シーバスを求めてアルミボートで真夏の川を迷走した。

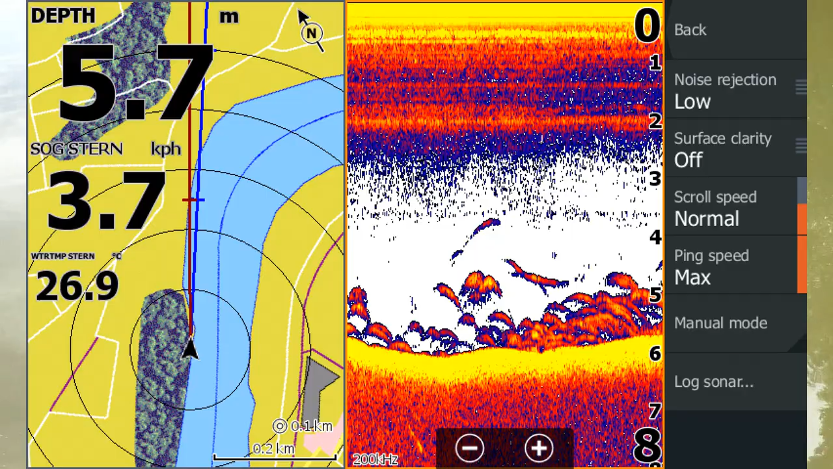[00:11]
On screen: depth 5.7 m, water 26.9°C, speed 3.7 km/h
魚端に移っても釣れない魚を無視して上流まで来ております。この主流にも裏切られたんですけどもね、ジョンコックスごっこやってます。
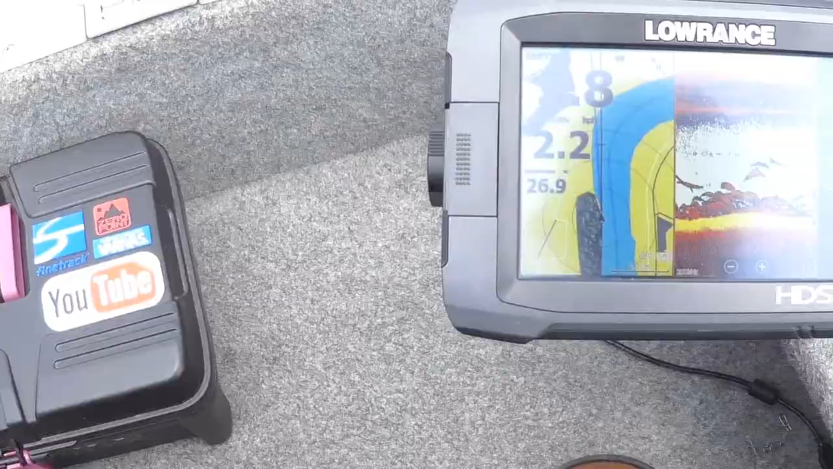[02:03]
なんかいるなこれ、シーパスかなこれ、全部。
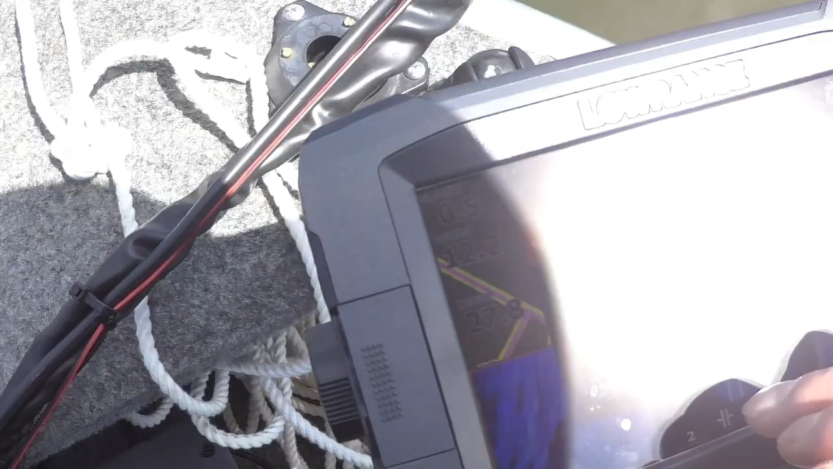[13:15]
リの釣りずっとやってたのに魚たんなんか触りだすとですね機械音痴みたいな感じになっちゃって
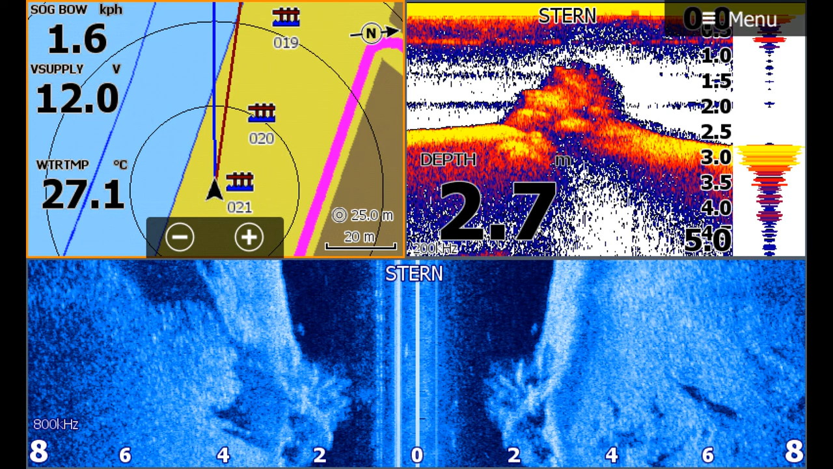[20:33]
On screen: depth 2.7 m, water 27.1°C
ブレークブレーク言ってますけどもねまあ岸からトンプかってことを言いたいらしいですね私はでこういう風なものが所々沈んでるっていうところですね
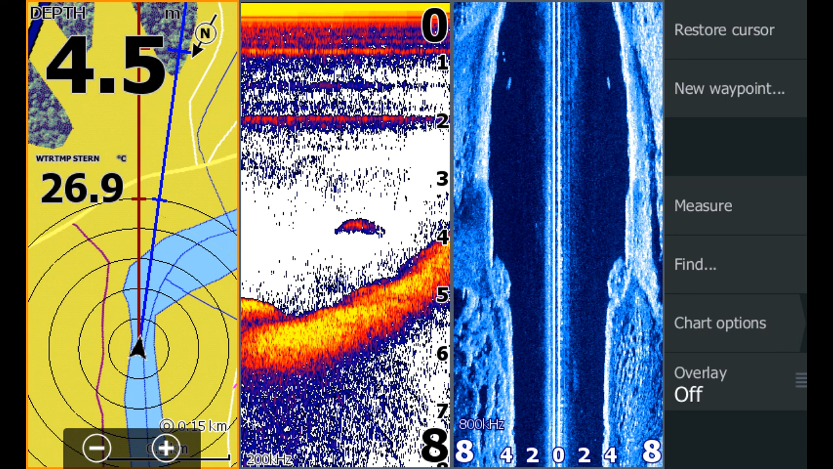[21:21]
On screen: depth 4.5 m, water 26.9°C
っていうとこういう風に釣れそうな地形があったのと疲れたからですね左側が
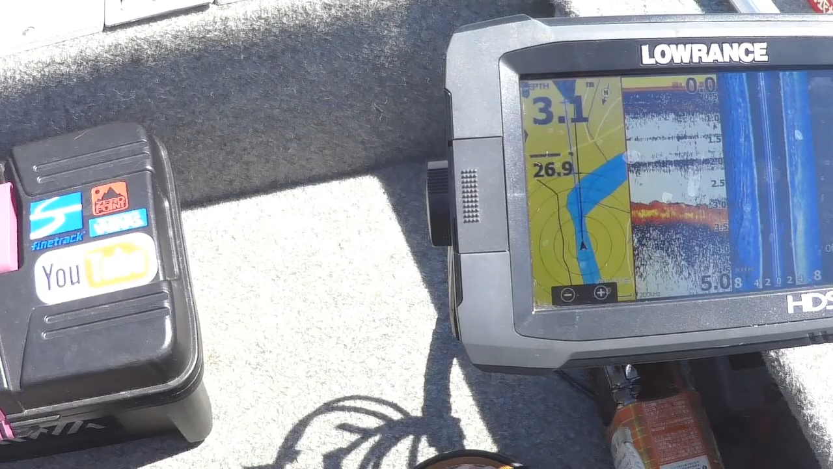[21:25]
あの岩が入ってますね風が下から吹いてきたよ
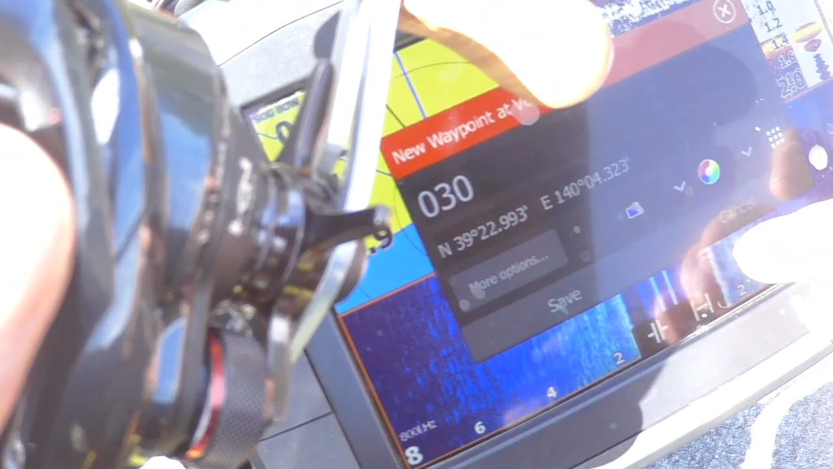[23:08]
いろいろきつくなってきたんでね下りながらえー一応ね釣ったりとかチェックしながら帰ろうと思います
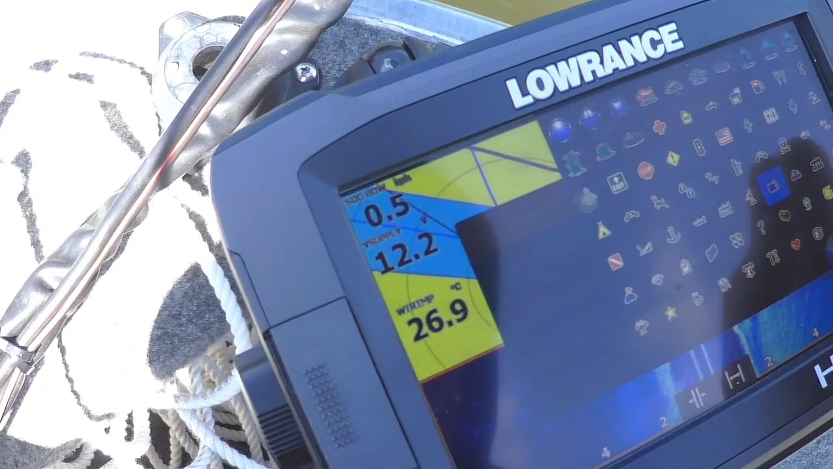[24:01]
On screen: water 26.9°C
流木ですね木のマークを入れておきましょう一本残っとけ一本残っとけあ、
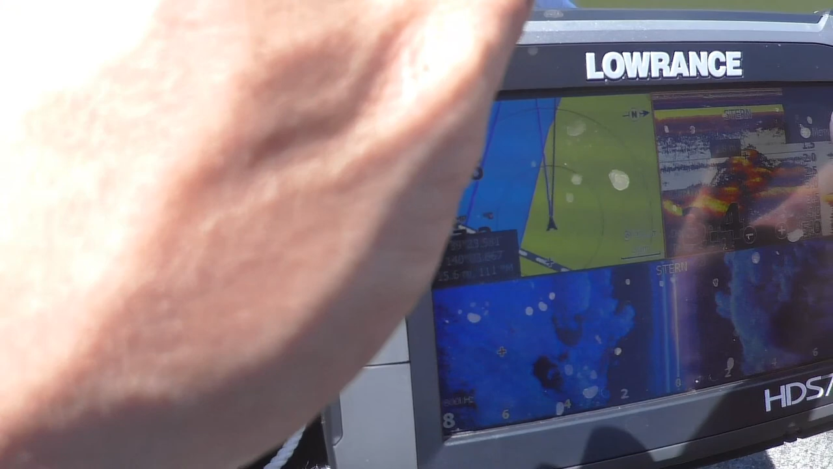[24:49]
かなんか基礎に使ってるやつなのか分かんないんですけど木かな?
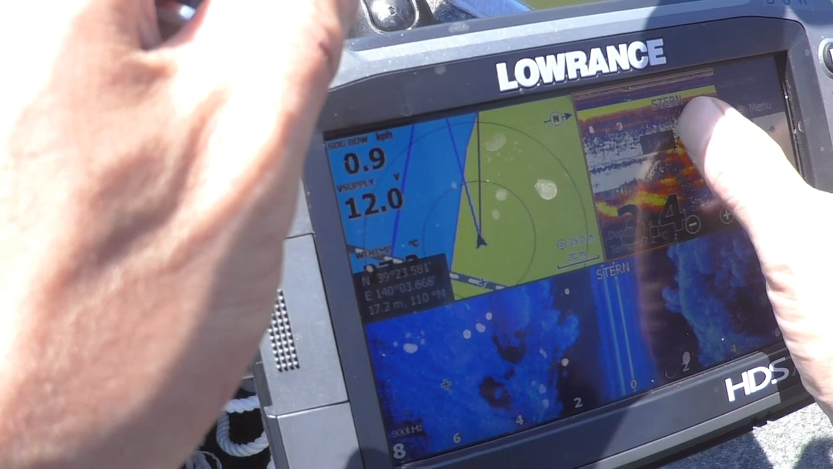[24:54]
これどうだろうなあんまり見方がよく分かってねーっていうのもありますけどもこんもりと沈んでましたんでねここも一応チェックしておきます
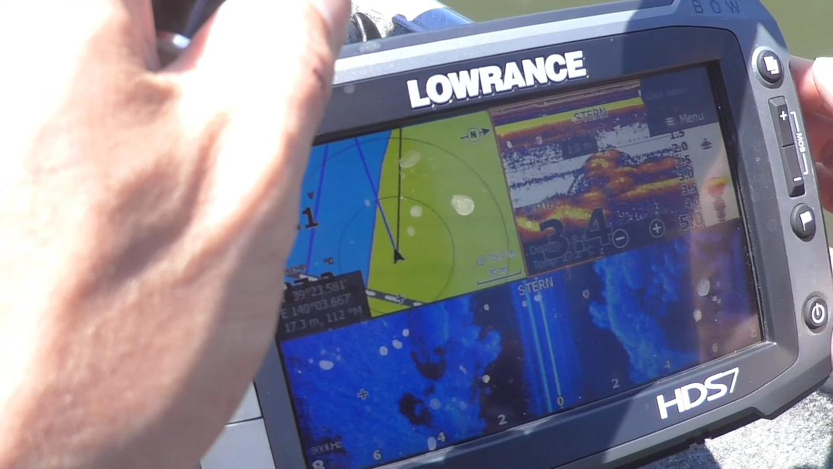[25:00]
振り返ってバイブレーション投げてもね釣れなかったんですけど
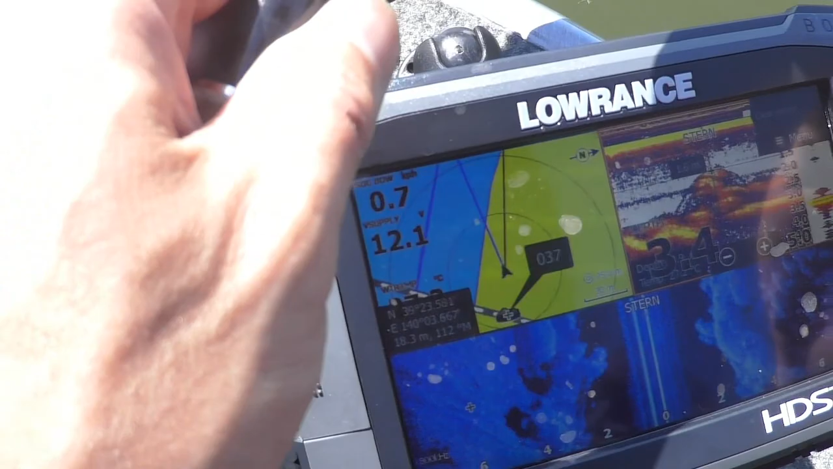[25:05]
本当にね、ちょうど橋の真下に障害物がありました